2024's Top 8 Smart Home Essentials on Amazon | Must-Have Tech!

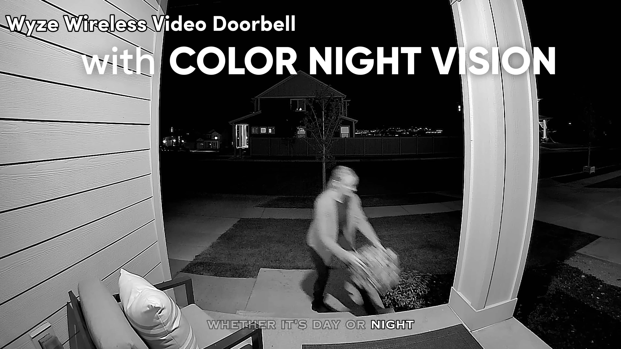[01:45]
Whether it's day or night. The built in night vision capabilities guarantee visibility in any lighting conditions.